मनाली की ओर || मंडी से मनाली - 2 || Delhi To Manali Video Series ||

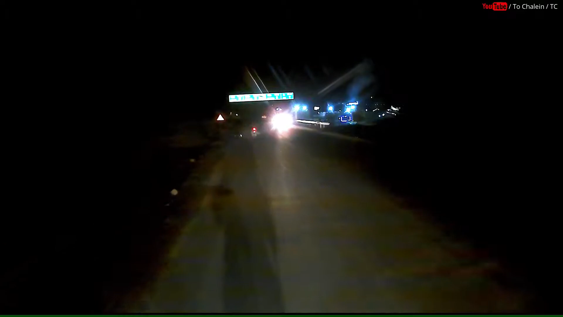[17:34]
मनाली है यहां से 14 किलो मीटर
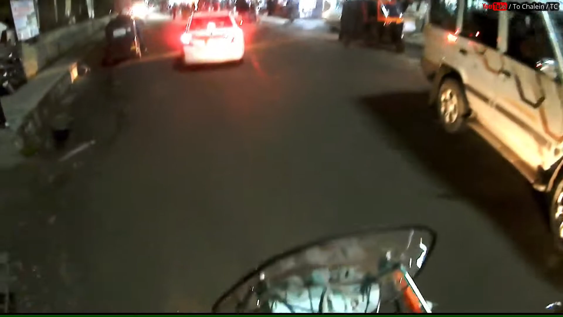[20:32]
वाव यह यह है मनाली की मोल रोड